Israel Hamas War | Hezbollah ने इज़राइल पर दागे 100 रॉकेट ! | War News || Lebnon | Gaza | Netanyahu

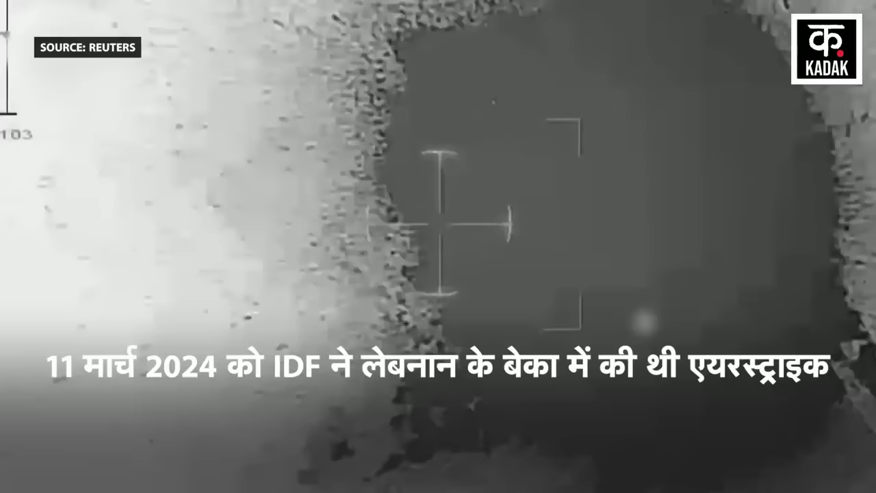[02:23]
علاقے پر بہت بڑی ائر سٹرائک کی تھی نیو جیجنسی
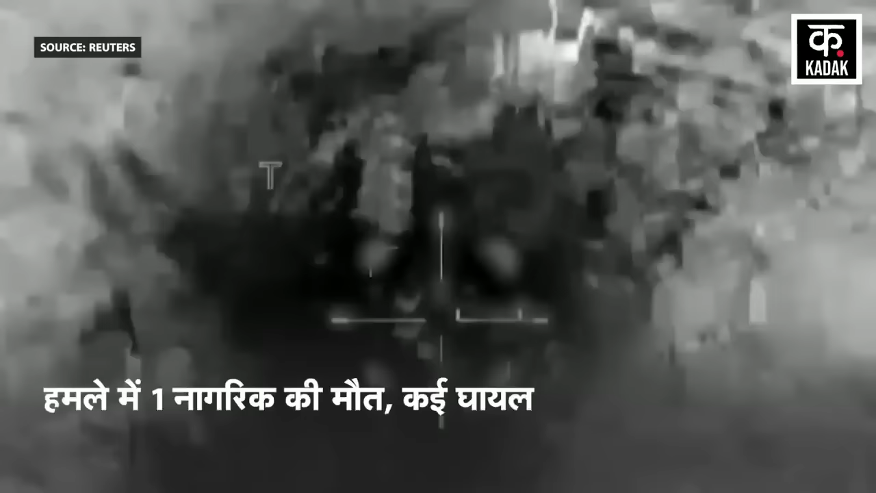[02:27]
رویٹرز کے مطابق آئیڈی اف کے اس حملے میں ایک ناغرک کی جان چلی گئی تھی جبکہ کئی لوگ گھائل ہوئے
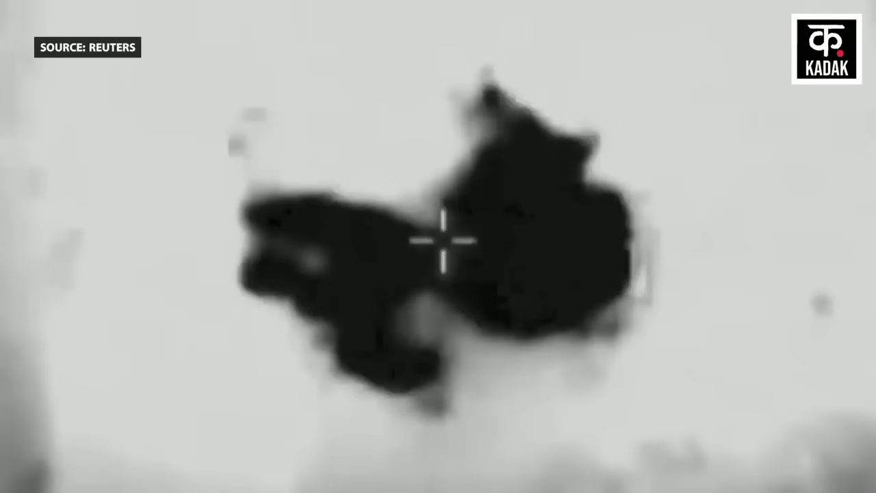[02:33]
تھے رویٹرز کا کہنا ہے کہ اسرائیل نے ایک ائر سٹرائک